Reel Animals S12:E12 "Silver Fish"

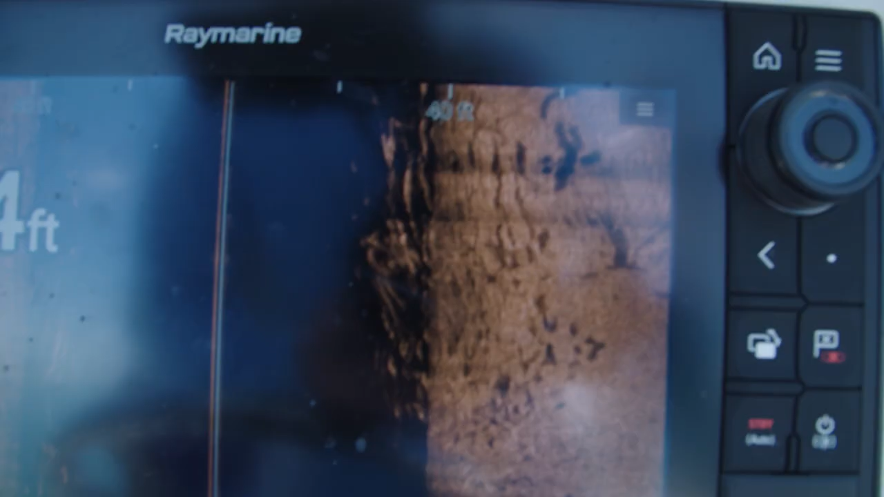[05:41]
And as we were getting into deeper water there and closer to some of the ledges in there,
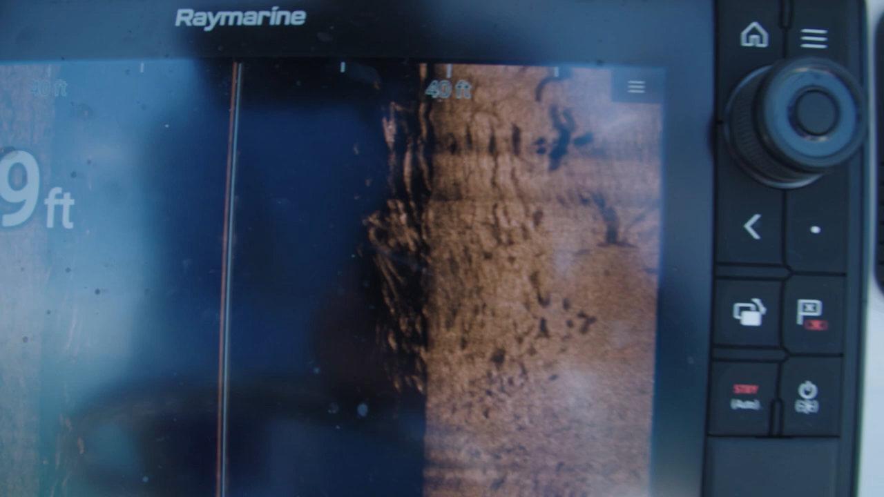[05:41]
the Raymarine machine just kind of came alive. And we knew at that moment we were fixing to get bit.
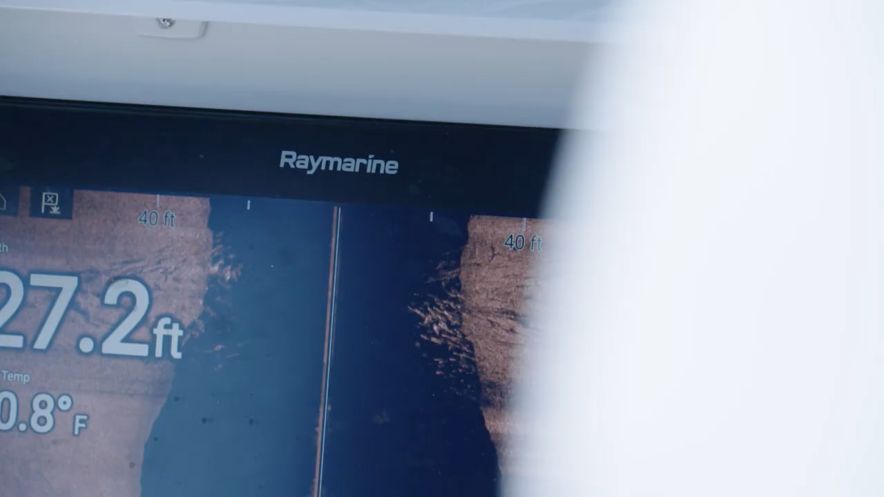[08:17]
Yeah. All of a sudden, like, up, there's the meat. Yeah.
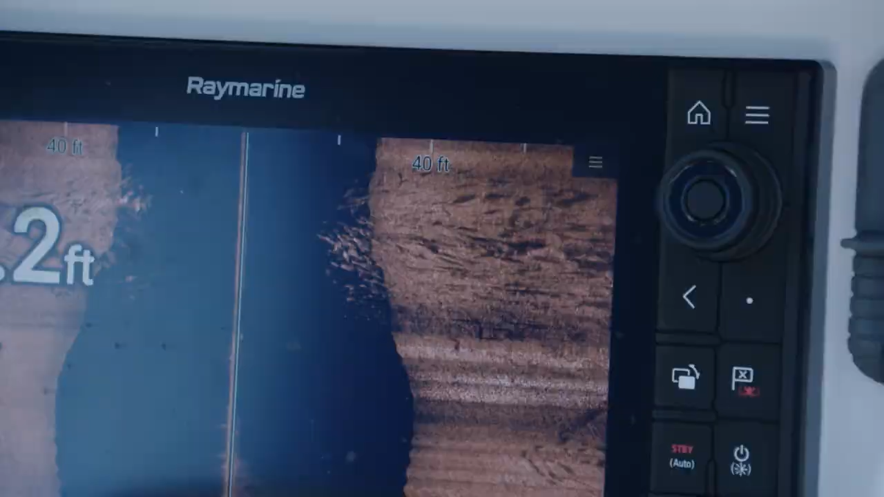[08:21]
Came up, threw a bait up current, let it drift right into him. Dunk. There's no better feeling than that.
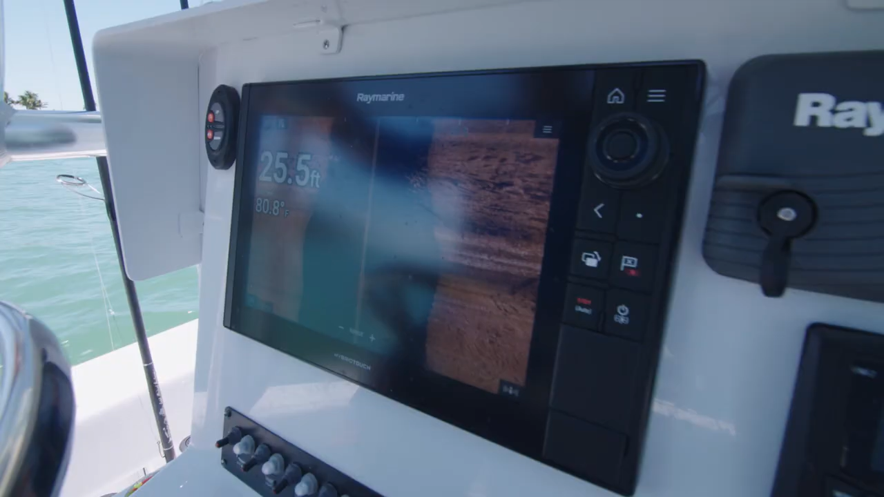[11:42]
On screen: depth 25.5 ft, water 80.8°F
Looks like it. All right, I like that.
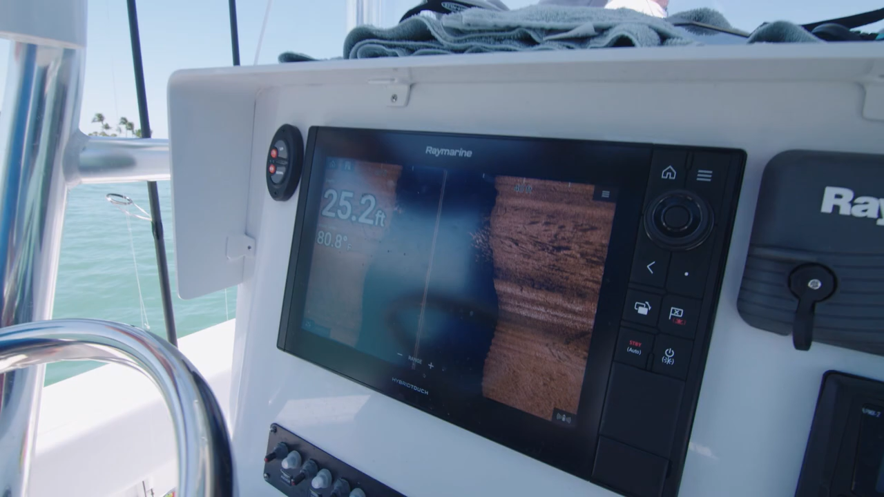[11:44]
On screen: depth 25.2 ft
I like both sides. You know, the winds that had plagued us in the morning seemed to be dying down a little.